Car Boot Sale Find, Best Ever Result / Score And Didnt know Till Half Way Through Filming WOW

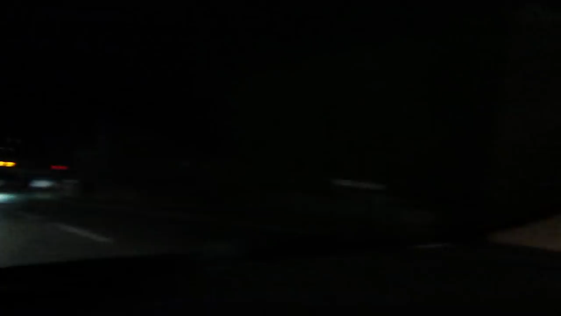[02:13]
Just how dark it is out there. It is pitch black.